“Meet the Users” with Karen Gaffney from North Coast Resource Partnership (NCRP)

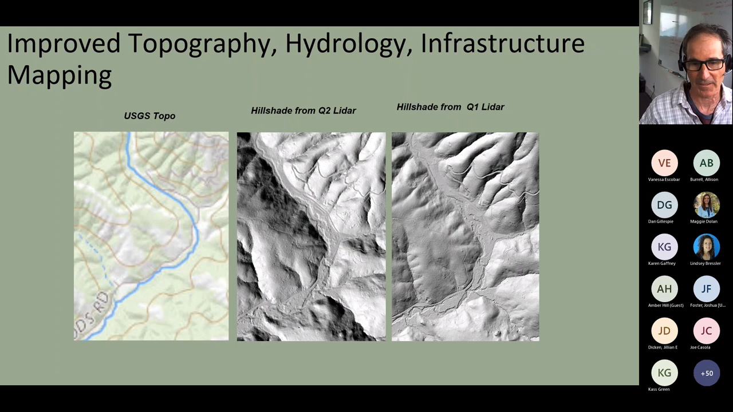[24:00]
Roads under canopy, trails under canopy. And you can see that, especially in the quality level one LIDAR products that we're getting now. The highest level. So you can go to the next slide, please.
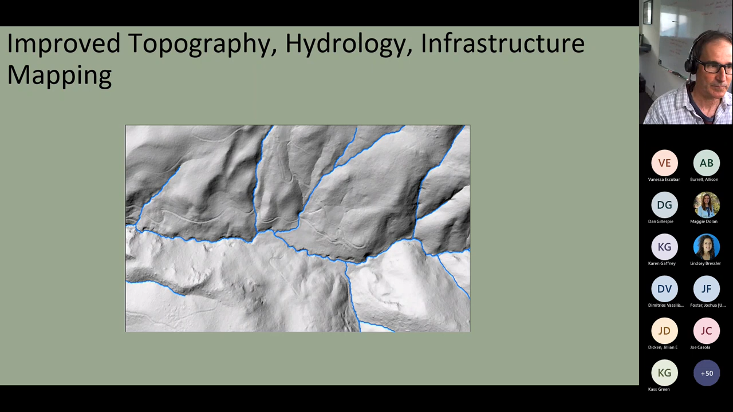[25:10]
you know, natural runs of salmonids, for example, in the country. So really important data. Next slide, please. And this slide illustrates a similar sort of data deliverable where we're using LIDAR to map functional riparian areas, you know, again, a detail that we could never have done before LIDAR. And you can see here the blue areas represent channels.
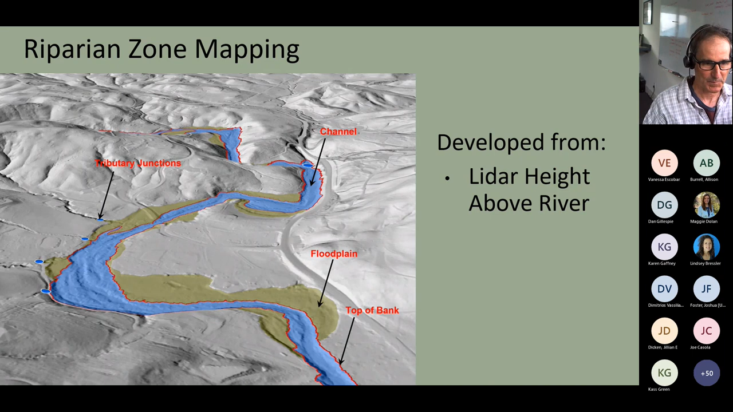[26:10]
In Northern California, riparian areas represent maybe 5% of the landscape, so they're rare on the landscape and very important. So we're really able to map these with the new data. If you go to the next slide, you can see the derivative that's used to, the LIDAR derivative that's used to map the functional riparian areas.
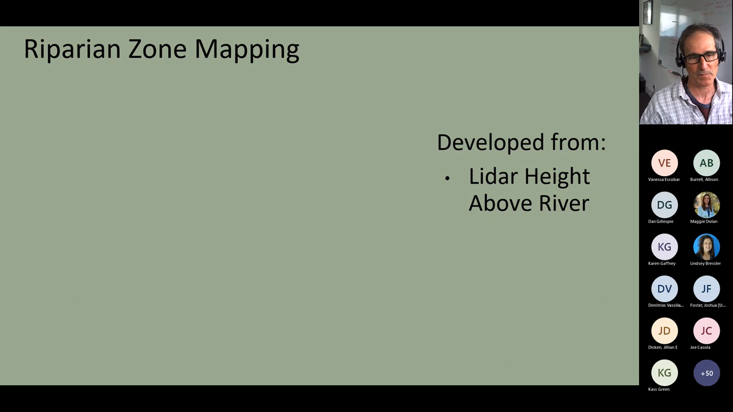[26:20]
It's called height above river. The pixel values in this data set represent the elevation above the nearest stream center line.
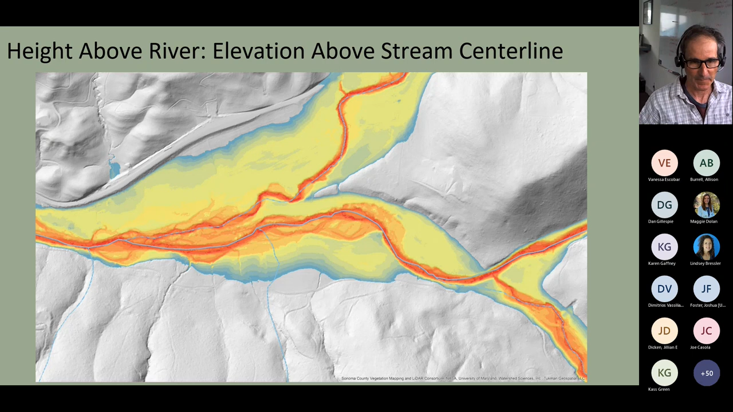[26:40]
So it's what people call a relative elevation model. Really, really useful data. Next slide, please. Another data set that we're producing for all these areas is impervious surfaces maps.
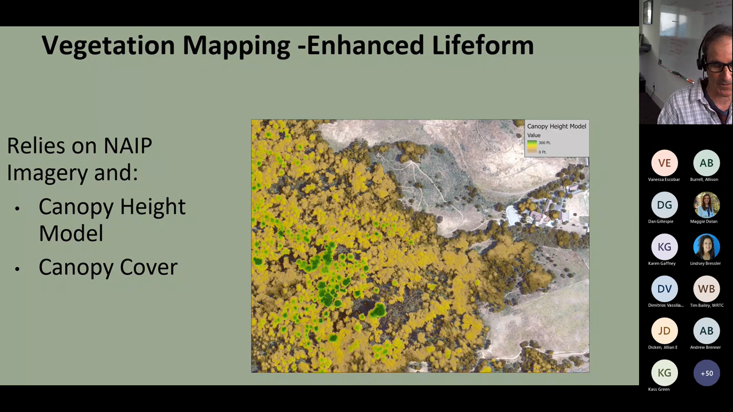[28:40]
There it is. So the canopy height model gives us the height for each 1 meter pixel, the height of that pixel above the ground. So those really dark green pixels are areas where it's actually redwood trees that are over right around 300 feet tall. Next slide, and I think we'll get to the enhanced life form map in this zoomed in area. Again, this is a 25 class map, and this is just showing a very small area, so there's only a few classes showing. But this enhanced life form map is not that floristically detailed.
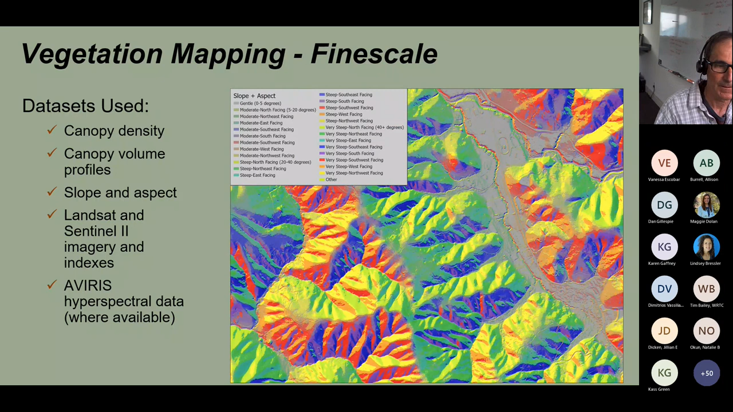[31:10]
And this is all LiDAR derived. Next slide, please. And here's the fine scale veg map for that same area we showed the enhanced life form map.